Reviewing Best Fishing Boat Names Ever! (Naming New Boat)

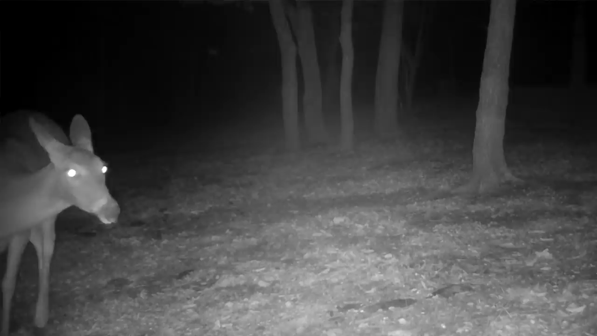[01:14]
especially when emmy gets to see them it's just kind of cool i just want to check the trail cams real quick oh yeah definitely have some deer milling around in the yard in fact uh there's a buck that's coming come through the yard a few